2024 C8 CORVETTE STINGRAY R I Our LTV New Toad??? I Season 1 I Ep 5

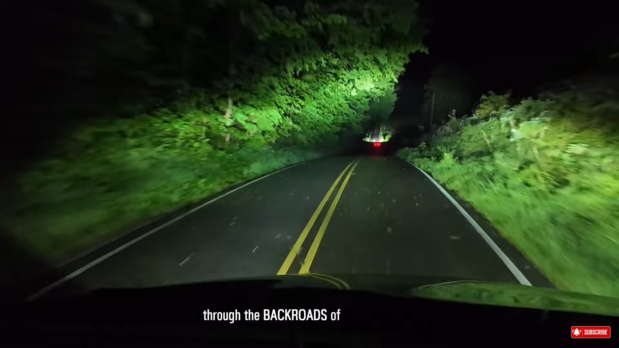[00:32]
How we made it home safely through the heavy storm.
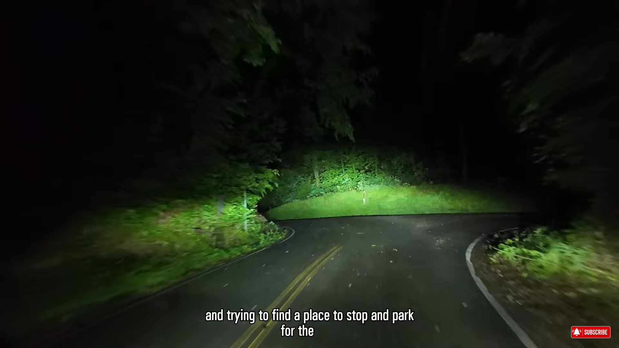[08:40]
Driving in a small town and back roads of Indiana in the dark with two-lane roads
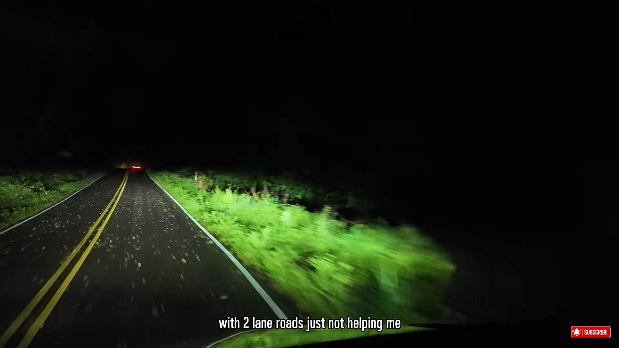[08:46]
just not helping me getting over my fears and nervousness from earlier, especially driving this van through lots of twists and turns. Then there's those three branches too on the road from the recent storm and some animal crossing. I'm thinking I can put this on my list of white-knuckle driving.
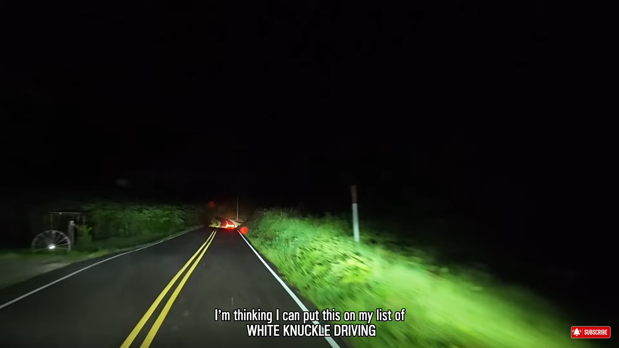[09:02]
After 30 minutes, I saw headlights coming towards me,
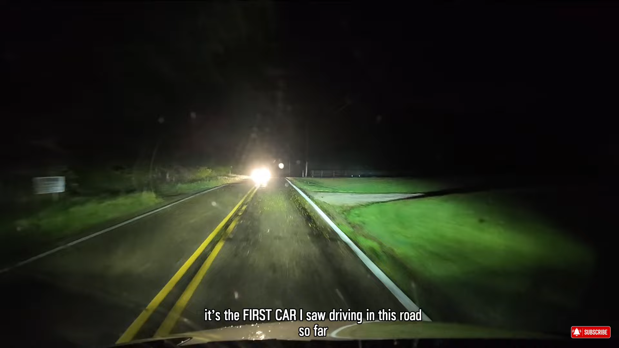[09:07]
and it's the first car I saw driving on this road so far.
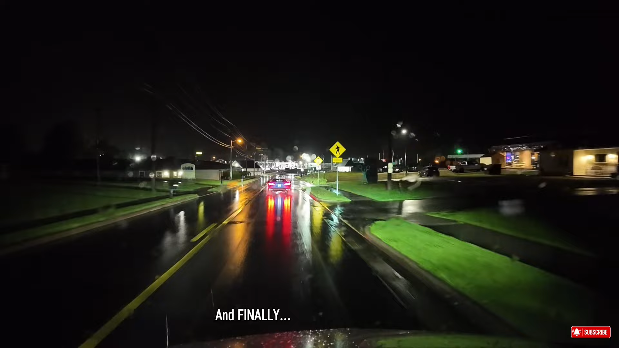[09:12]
And finally, we saw more lights in front of us, that's not counting those bursts of lightning on and off,
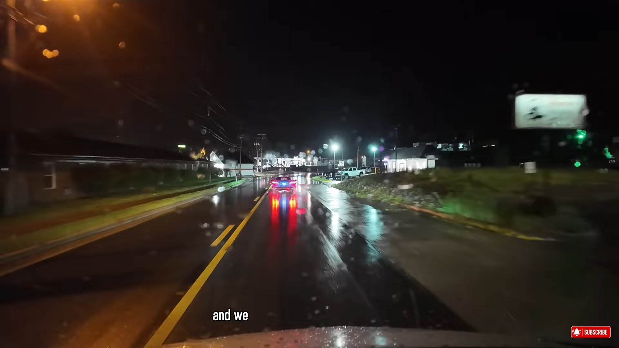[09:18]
and we made it to a bigger town still in Indiana and found a spot to boondock for the night. Thank goodness.
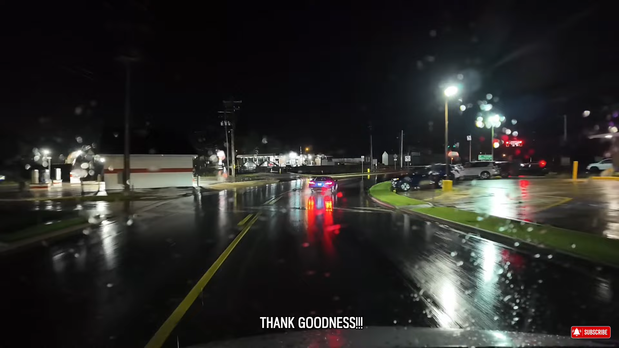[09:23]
Now we're heading home. Ron said it's about six and a half hours because we're going to use again the back roads.